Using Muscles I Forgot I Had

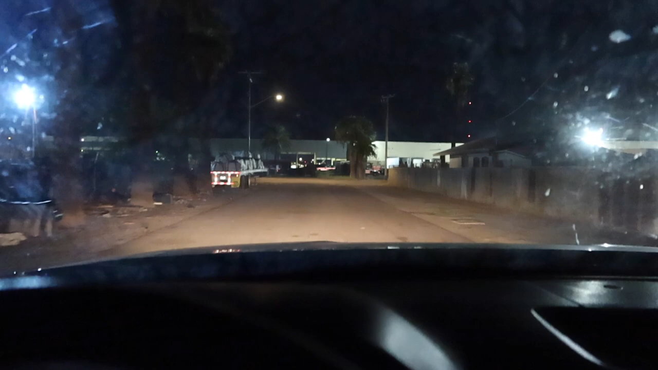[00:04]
Welcome to the ghetto. I don't know what you call this, industrial park?